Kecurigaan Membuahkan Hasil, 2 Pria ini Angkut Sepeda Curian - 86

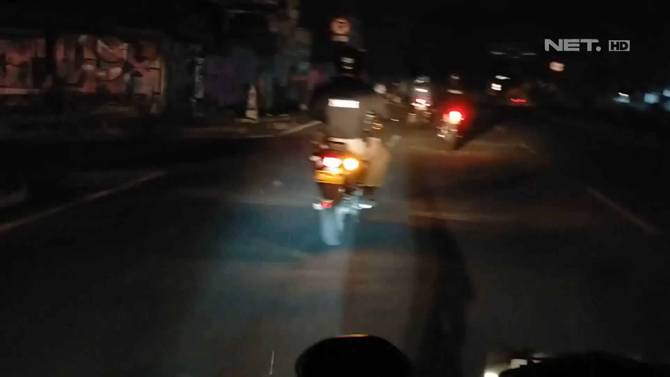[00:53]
Sesampai di Jalan Juanda, ada sebuah pemandangan yang aneh menurut saya.